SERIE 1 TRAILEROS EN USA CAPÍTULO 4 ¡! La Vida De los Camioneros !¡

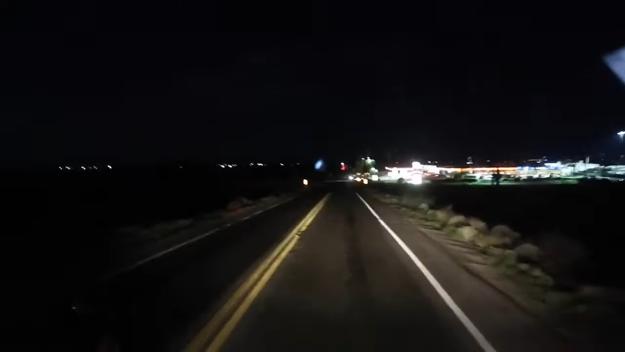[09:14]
¿Por qué la razón que no te gusta echar gas allá en California, amor? Porque está carísimo, casi $4 el galón. No, por esa es la razón. ¿De qué? Allá está bien súper caro. Ya sabía yo, nomás de que no sabía qué decirles porque pensé que no me iban a creer. Con eso que casi no me gusta echar mentiras.
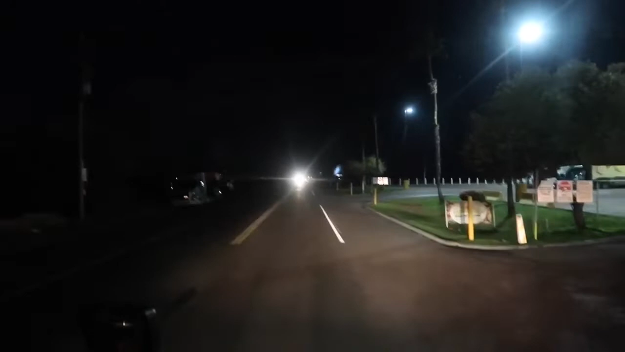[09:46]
Pero sí, eso era, eso era. ¿En la primera pompa, verdad, amor? Sí. So aquí nomás vamos a echar gas y le vamos a picar para llegar a California. Y esta es la razón por qué mi marido me puso a manejar así de tarde.
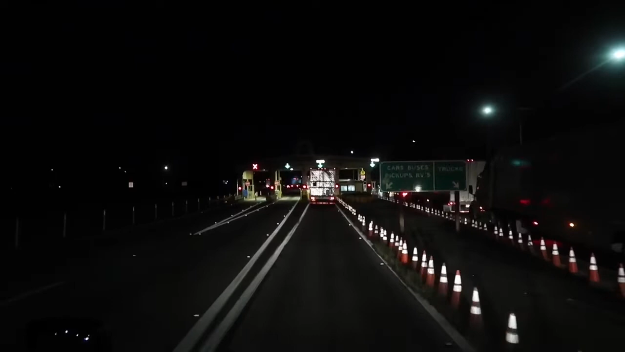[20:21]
digo, muchos están impuestos para la derecha, pero a mí cuando se me abre la izquierda, me vengo por aquí y me tocó súper padre porque yo creo que el muchacho, el señor, ni checó los papeles, nomás me dijo, pásale. Yo creo que estaba más interesado lo que llevaba este troque de aquí de enfrente porque estaba mirando de que se parqueara después de que lo dejó ir.
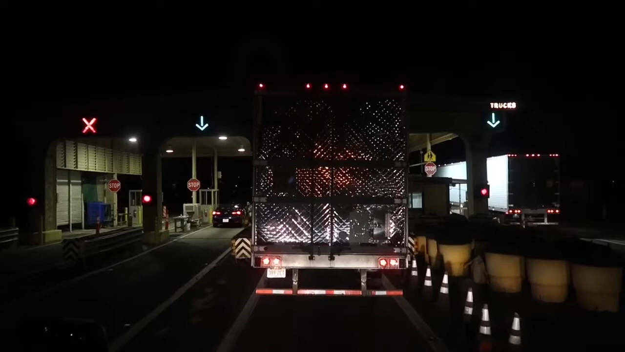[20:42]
Yo creo que por eso a mí personalmente no me hizo tanto de guato en mis papeles. Y ahí lo van a mirar donde él voltea a mirar el camión a ver si se parqueó, como que si un camión se la puede volar.
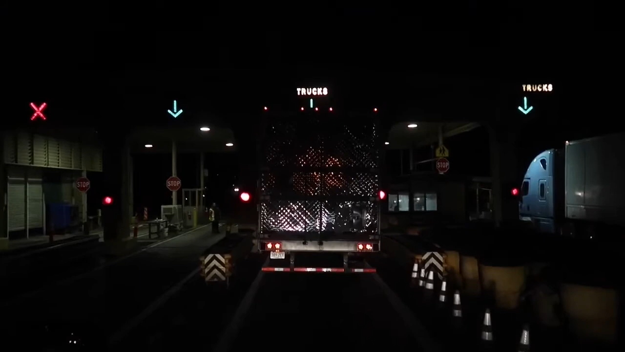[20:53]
Y menos aquí en California, que es a 55 desde que vas entrando. Pero sí, casi de volada a mí me dejaron ir, gracias a Dios.
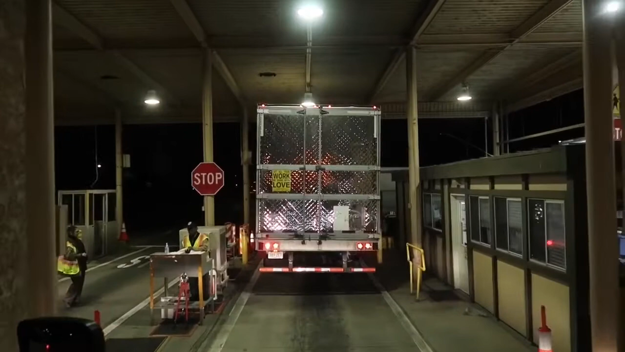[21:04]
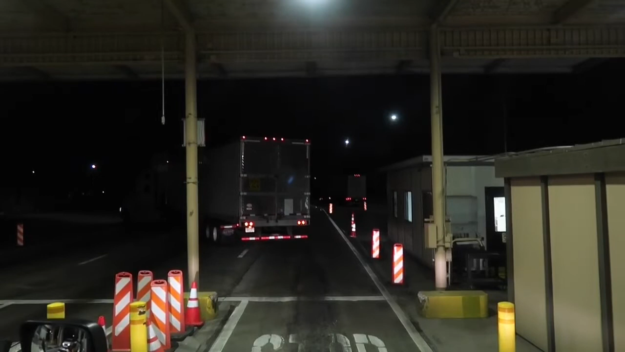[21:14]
¿Quién sabe qué llevaría el muchacho, el señor, la señora o señorita en ese camión? Que ahí fue donde lo abriaron, pero yo de aquí ya le seguí a mi camino. Y a 55 y de aquí a que llegué, yo creo que de aquí manejé unas ciento y feria de millas, me parqué y se lo solté a mi marido.
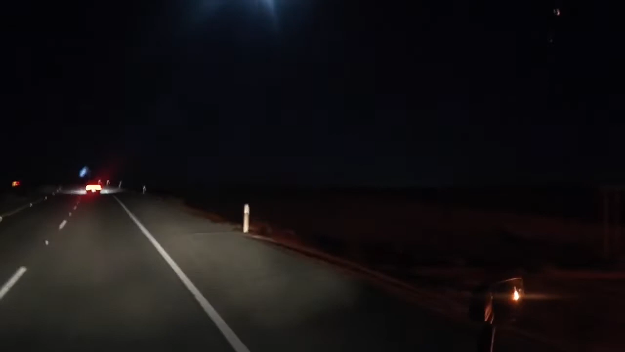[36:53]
Aquí ya cruzamos de California. Aquí viene el sign para la derecha. Miren, Arizona. Ojalá que lo hayan visto porque ya es tarde, ya es noche. Váyanse a dormir, no se queden despiertos. Mañana va a haber video nuevo. Y aquí es un checkpoint en Arizona. Estamos en
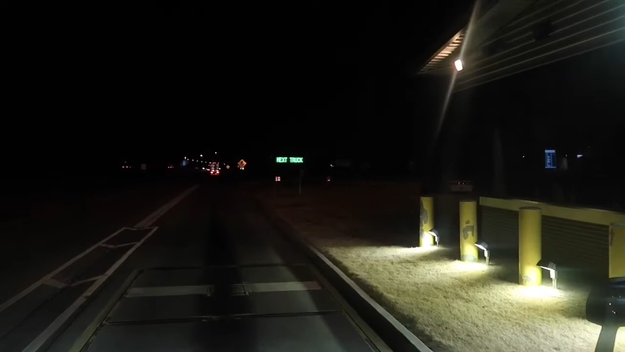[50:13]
Y ahí voy entrando a 3 millas por hora. Porque si le das de más, una vez me dijeron, vente a parquear, pero porque yo me bajé de la romana bien súper, me subí a la romana, digo,
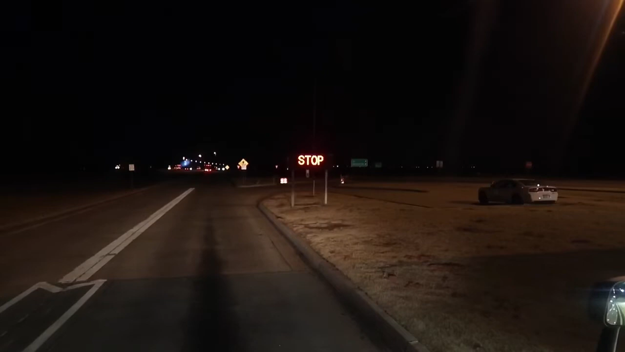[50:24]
bien súper recio, y luego maneé arriba de la romana y el troque se quedó chicoleándose. Y esas son las primeras veces cuando primero eran los camioneros, yo y mi marido, y que me abajan y que me dan una regañadota porque debes que entrar bien súper quedito, así como cuando vas para la cocina, que no quieres que nadie se dé cuenta que fuiste, si fuiste tú a agarrar un pedazo de la enchilada que quedó.
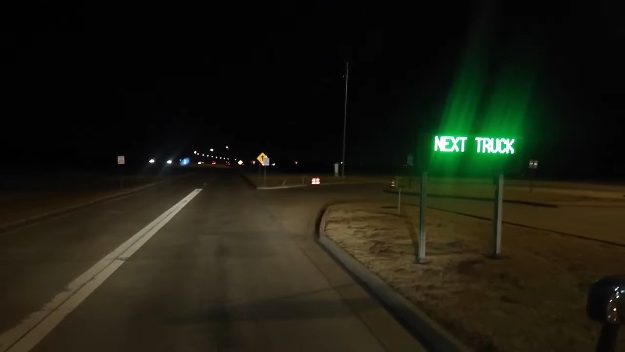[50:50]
Así quieren que entres y así quieren que salgas. Ay, ay, ay, con esta gente. Pero bueno, ahí me dijeron que ya me fuera para la carretera y le di y nos fuimos. Acuérdense que ustedes también iban dormidos, pero yo aquí les grabé la parada en la romana.
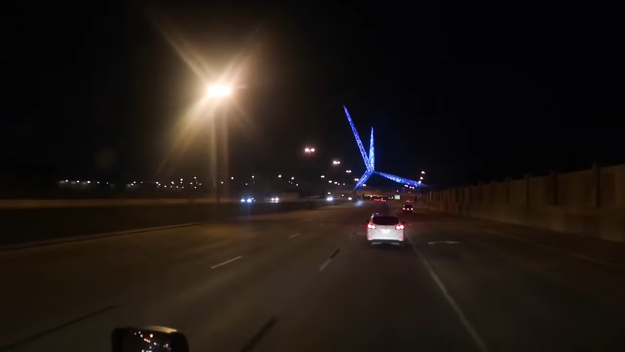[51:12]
Miren aquí, esta es una estuata que está aquí en Oklahoma City. Esta por aquí voy por el 35 y luego ya más adelantito ya me subo a la Turnpike y para picarle y darle duro y directo para ir a descargar esta carga.